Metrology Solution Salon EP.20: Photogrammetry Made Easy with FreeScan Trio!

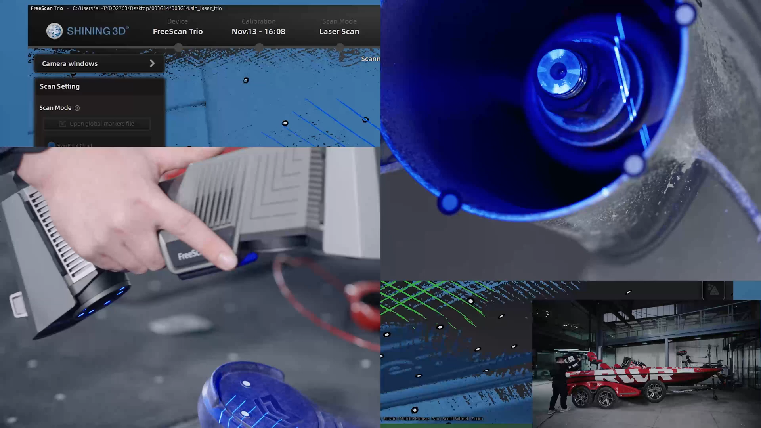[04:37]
And for detailed parts and deep hole area, we designed parallel line and single line.